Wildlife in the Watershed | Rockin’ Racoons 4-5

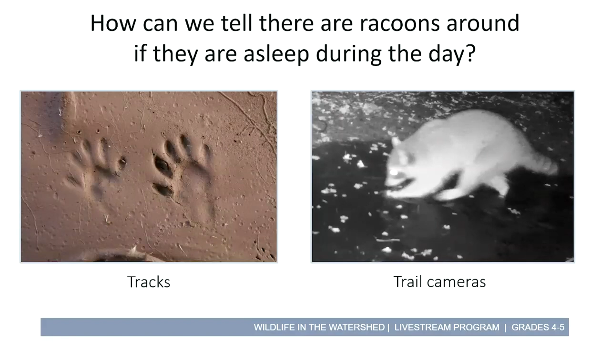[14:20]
So two amazing ways to know if nocturnal animals are around are to look at their tracks which are the markings that their feet leave behind and set up a trail camera that is motion activated at night so that you'll be able to take a look at what they're doing.
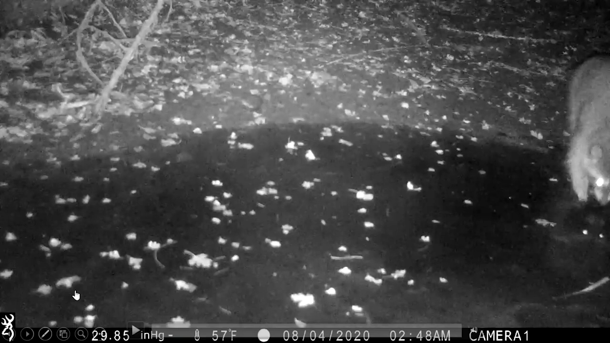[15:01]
I am so happy that we were able to catch a raccoon on footage. What do you think this guy is doing walking through the water? Is he searching for something? Yep he is searching for food. Oh and did you see that? A little tiny creature just ran across the center of the screen from the right side to the left side.
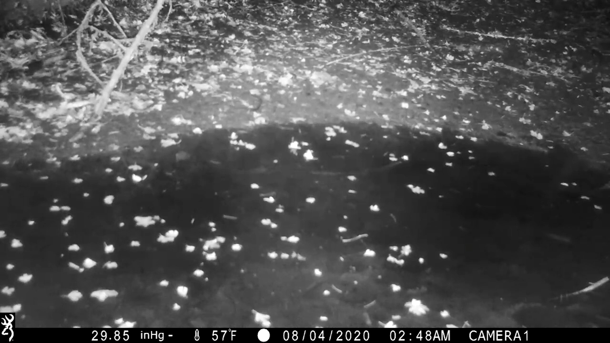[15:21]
Let me go ahead and rewind that to see if we can really get a look. So the raccoon leaves on the right side of the screen and right near the center of the screen something's running. Do you see that? It's like a little tiny creature like hopping across the screen. So that could either be a crawfish like I mentioned those little lobster things or it could also be a little frog which frogs are another thing that raccoons absolutely love to eat. So very cool.